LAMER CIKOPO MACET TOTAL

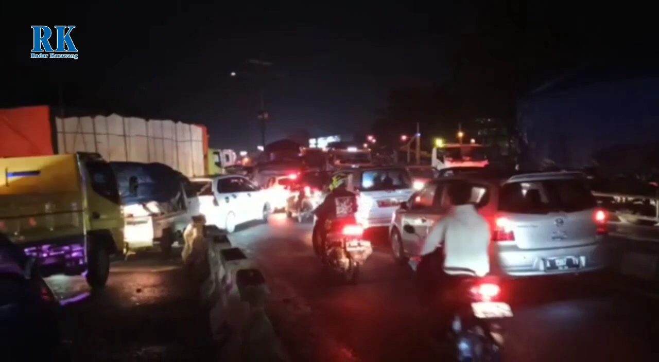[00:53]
Jalan kawasan BIC Untuk menuju Purwakarta Begitupun sebaliknya Terima kasih telah menonton! Terima kasih telah menonton!